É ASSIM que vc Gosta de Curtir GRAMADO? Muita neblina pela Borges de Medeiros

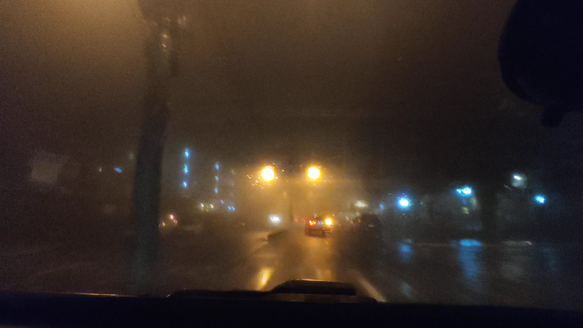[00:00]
Fala galera, mais um vídeo aqui pela Borges de Medeiros, pra mostrar aí pra vocês essa neblina No dia 13 de setembro de 2021, olha aí gente,